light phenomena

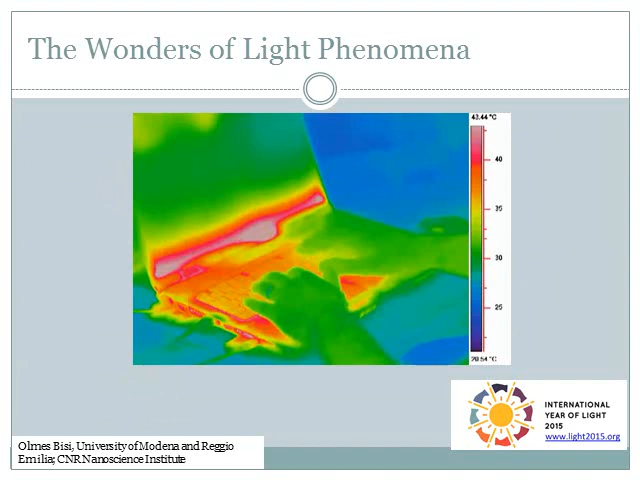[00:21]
On screen: scale top 43.44°C
but to spark curiosity and interest, to stimulate questions and researches. The projected picture shows a PC in the hands of an operator. This image, sensitive to body temperature, is anomalous. It is not generated by visible light, but by infrared rays, not directly detectable by our eyes.